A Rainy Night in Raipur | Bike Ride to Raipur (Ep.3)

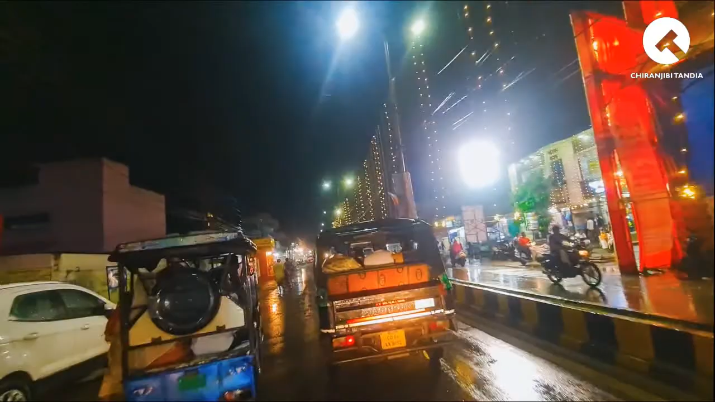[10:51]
खत्म हो गया, मतलब और एयर पे अभी धूल नहीं है, मतलब डस्ट फ्री रायपुर अभी हमें देखने को मिल रहा है। और जैसे ही तुरंत बारिश हो